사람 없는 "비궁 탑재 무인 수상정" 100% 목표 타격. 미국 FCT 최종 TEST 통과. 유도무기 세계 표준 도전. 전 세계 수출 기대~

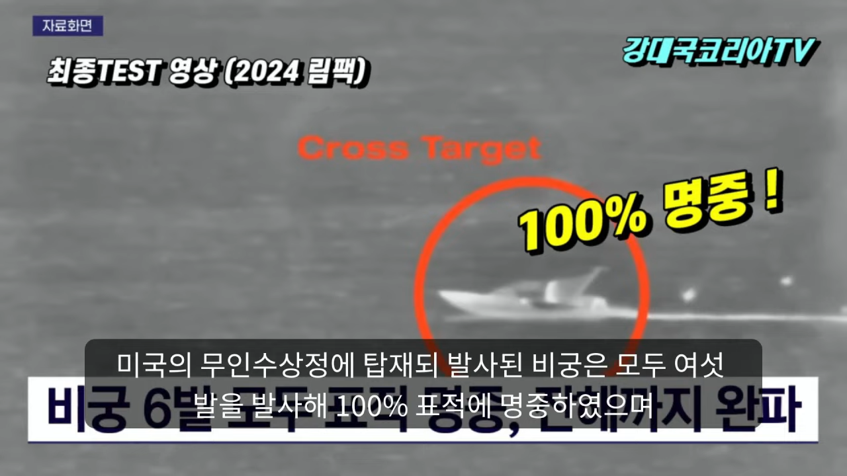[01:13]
미국의 무인수 상정에 탑재돼 발사된 비공은 모두 6발을 발사해 100% 표적에 명중하였으며 마지막 한 발로 표적의 잔해까지 완파해버렸다고 합니다.